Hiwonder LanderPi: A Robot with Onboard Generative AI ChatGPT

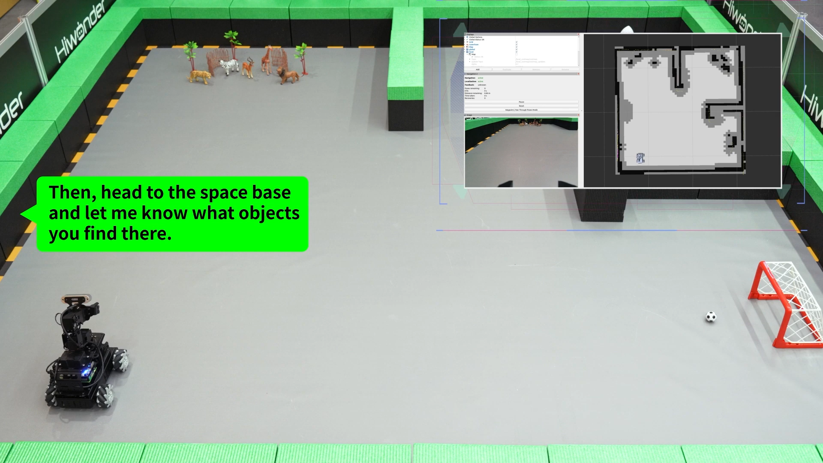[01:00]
After that, go to the soccer field and tell me the color of the ball. Finally, take me back home. Adventure awaits.
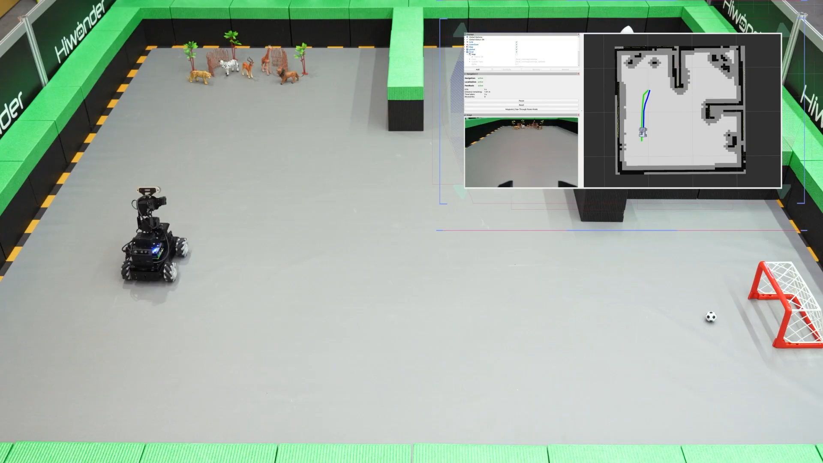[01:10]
I see models of a giraffe, a tiger, a zebra, a lion, and a deer. They look very lifelike.